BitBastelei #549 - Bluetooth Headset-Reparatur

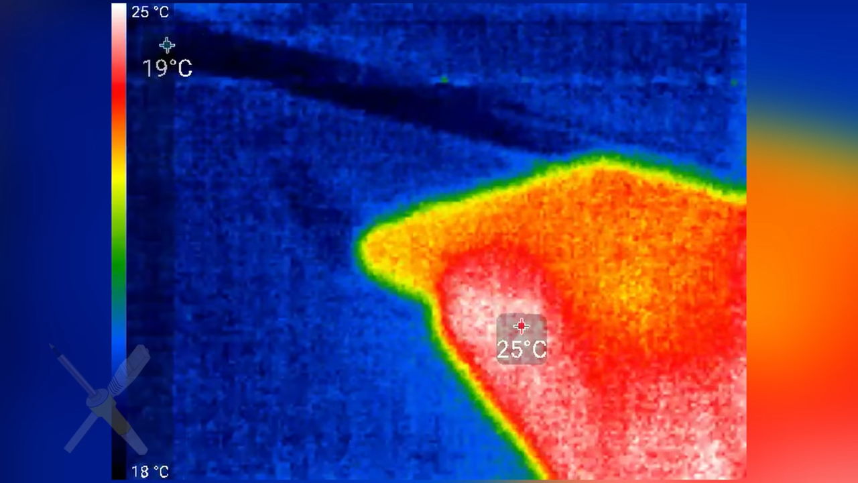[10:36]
On screen: scale top 25°C, scale bottom 18°C
Die Temperaturen sehen jetzt eigentlich okay aus.
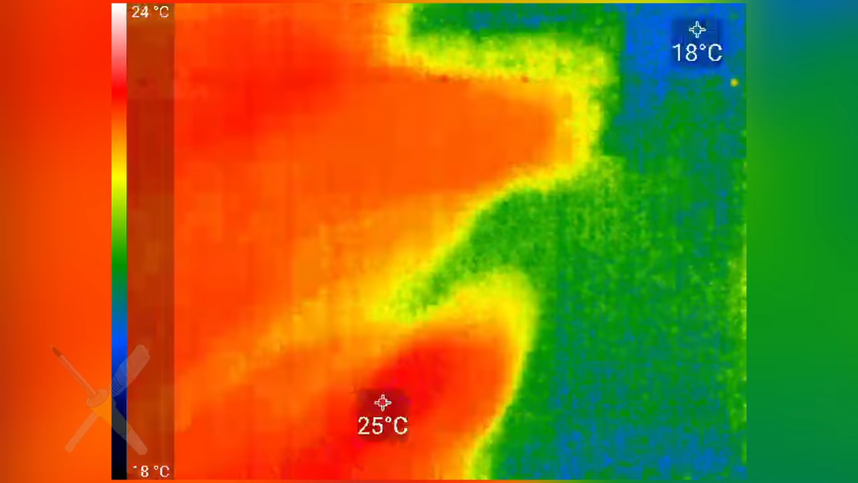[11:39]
On screen: scale top 24°C
Halten wir mal gleichzeitig noch die Dings drauf.
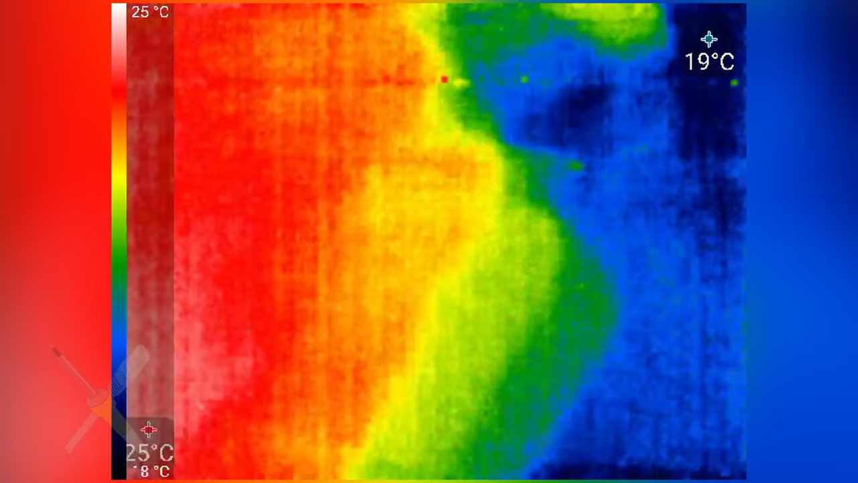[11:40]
On screen: scale top 25°C
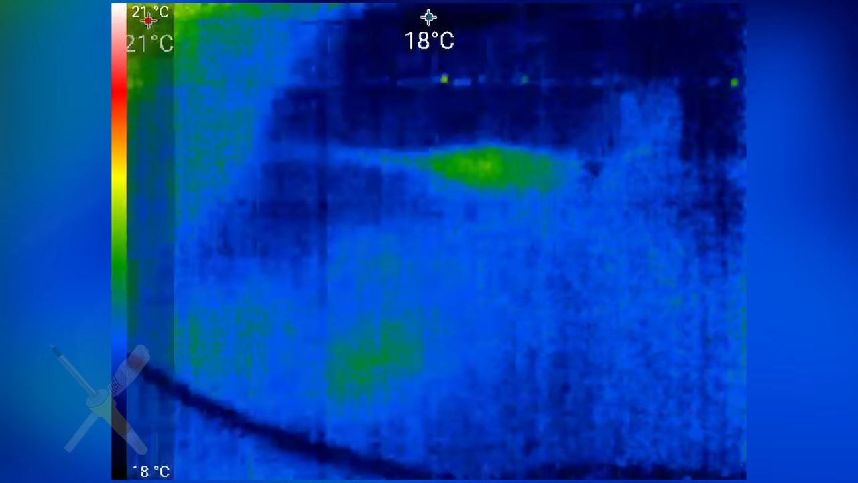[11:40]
On screen: spot 18°C
Was wir jetzt hier sehen.
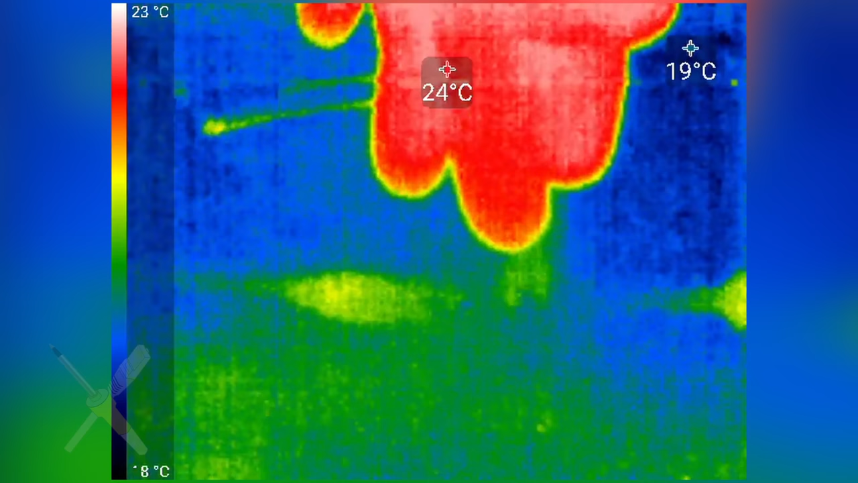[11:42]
On screen: scale top 23°C
Das hier ist unsere Zelle. Okay.
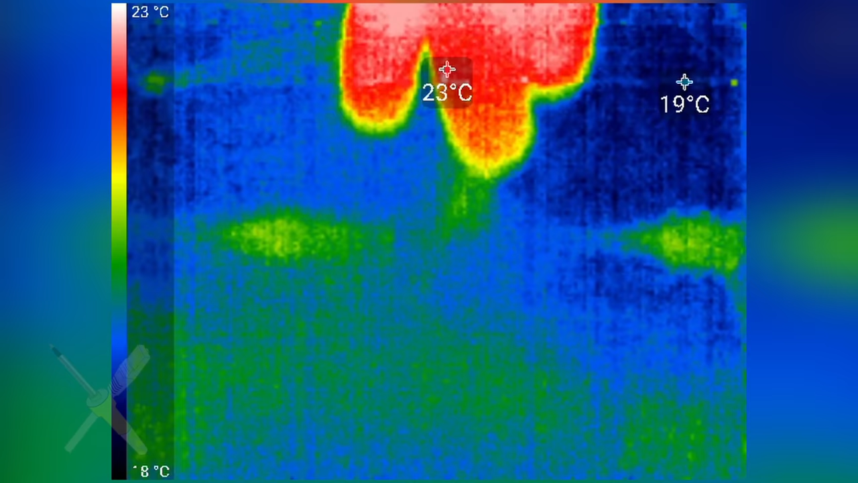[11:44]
On screen: scale top 23°C
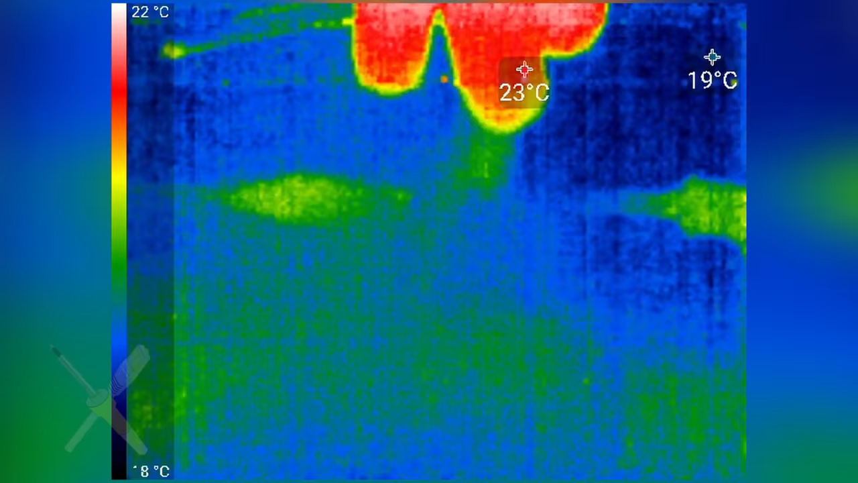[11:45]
On screen: scale top 22°C
Das sieht eigentlich alles okay aus.
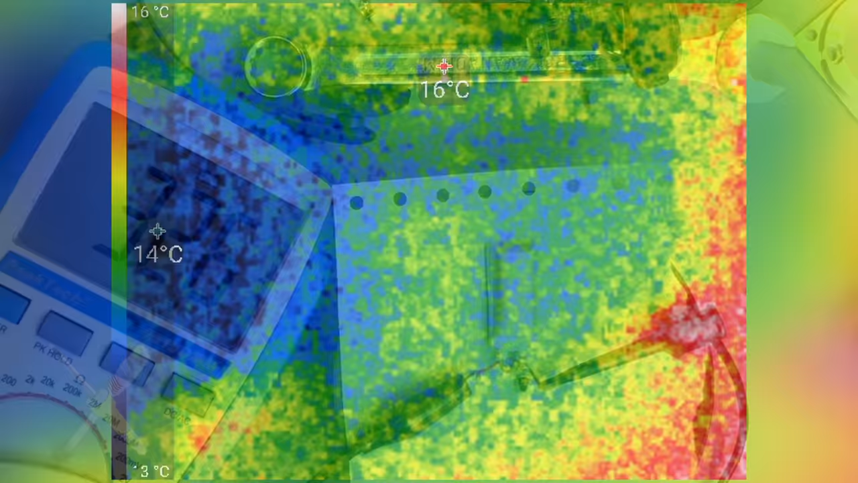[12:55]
On screen: scale top 16°C
Also das Ding ist immer noch von der Hintergrundhitze nicht zu unterscheiden. Also ich weiß gar nicht, ob man so erkennen kann.